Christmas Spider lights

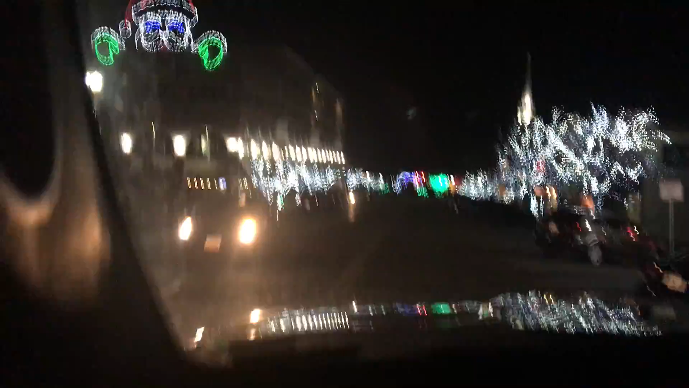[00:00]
It's downtown St. George. Main Street St. George. Main Street St. George.
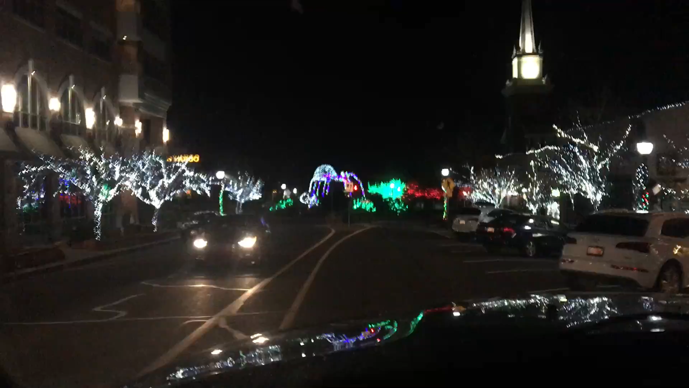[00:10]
A few lights. And the Christmas spider.
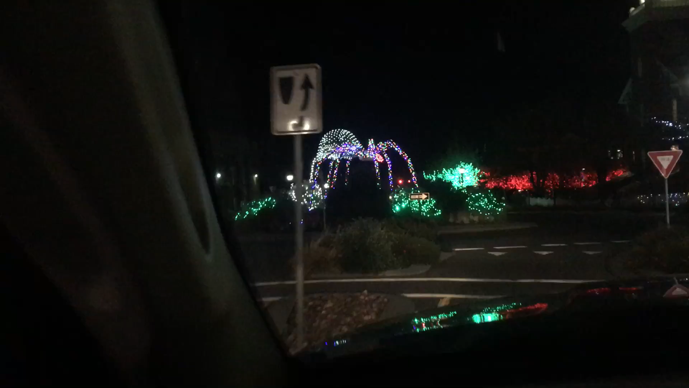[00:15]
Yes. And the giant spider. That's all lit up.